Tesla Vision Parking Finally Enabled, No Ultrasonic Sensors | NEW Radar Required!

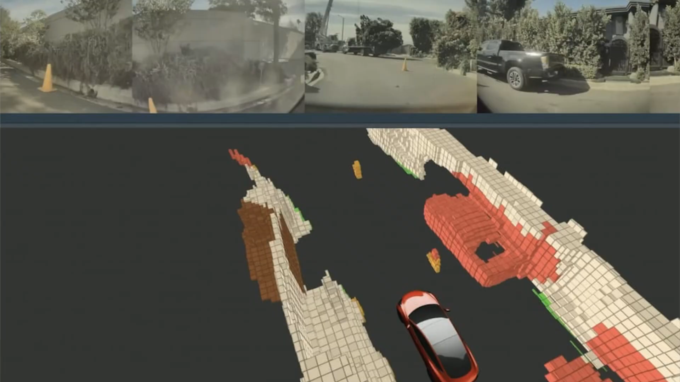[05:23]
drivable space and let's say for an example a boulder is in your way and
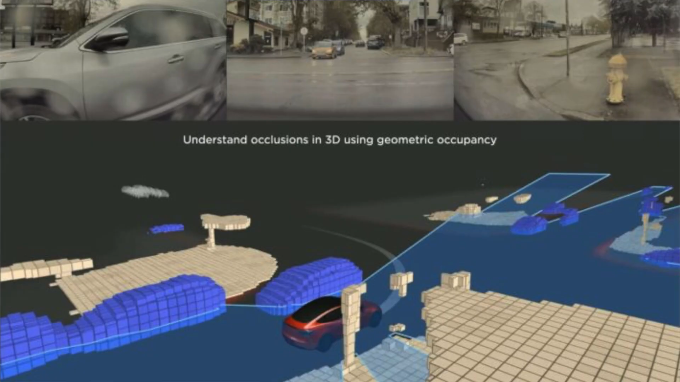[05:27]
instead of tracking it as a boulder it will just track it as a spot
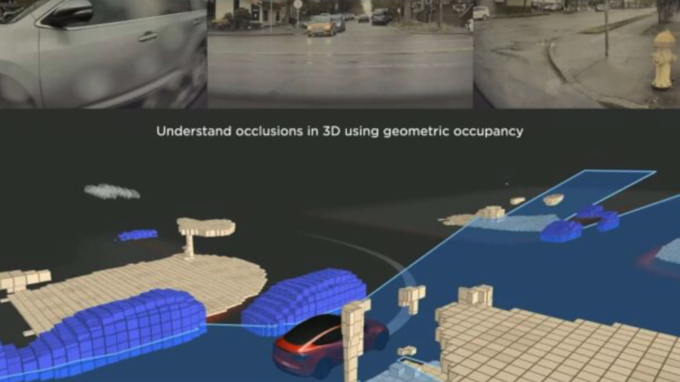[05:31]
a non-drivable spot and the car just essentially tries to avoid it now that's great for autopilot and great for fsd but it's not so good for